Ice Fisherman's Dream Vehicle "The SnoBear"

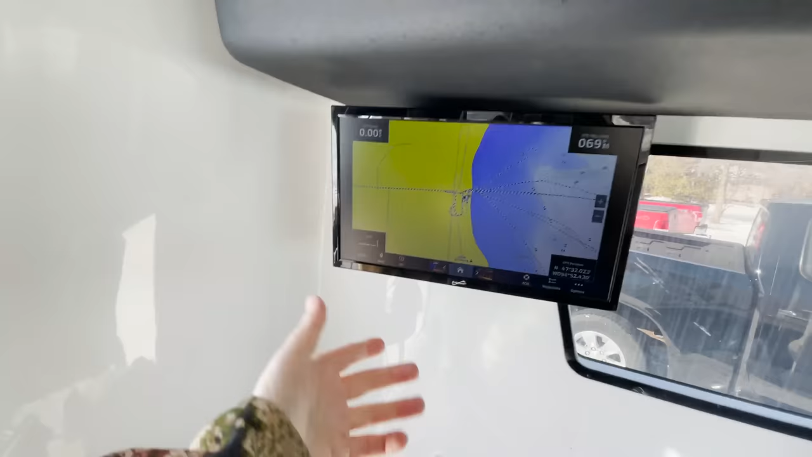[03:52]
And this screen So you don't even need to bring a graph You can see every hole down there There's just grass sitting here Yeah,
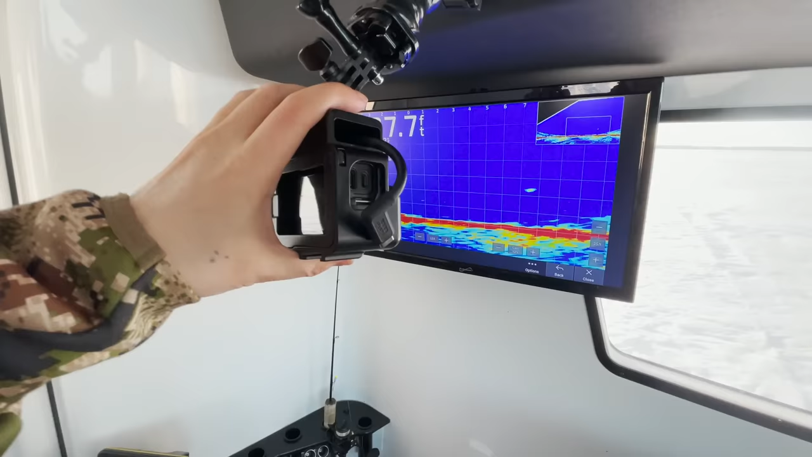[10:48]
And I'm currently trying to rig up a GoPro right here so that you guys can see the burb of it come into the screen. Because it's pretty cool. So, yeah. Stay tuned.
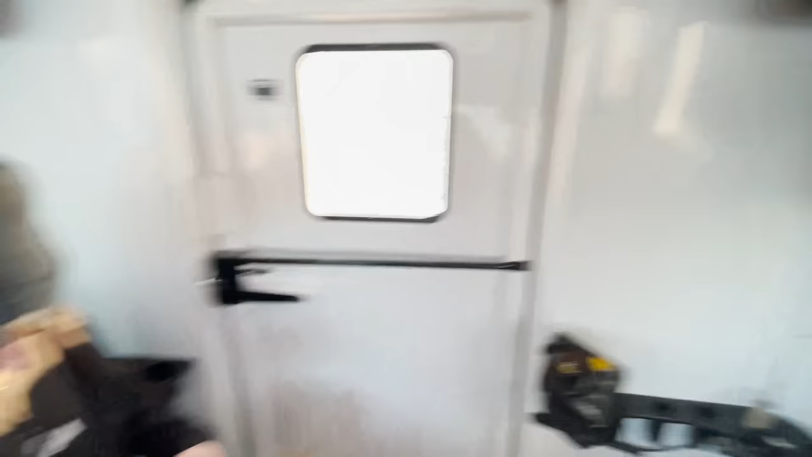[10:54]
Hopefully we can catch some more here. At their house in Tennessee because of a windstorm. Well, the good thing is... This is a big ice storm. Texas.
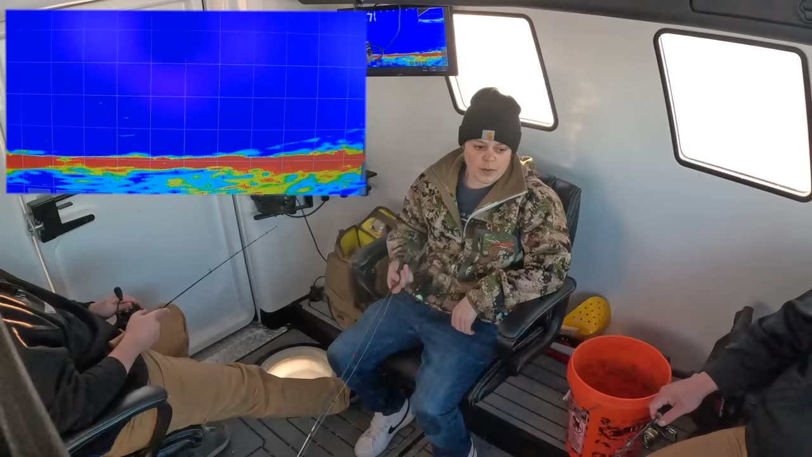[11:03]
That was a fish. See ya? Yeah. Oh! No way! Brock, get him.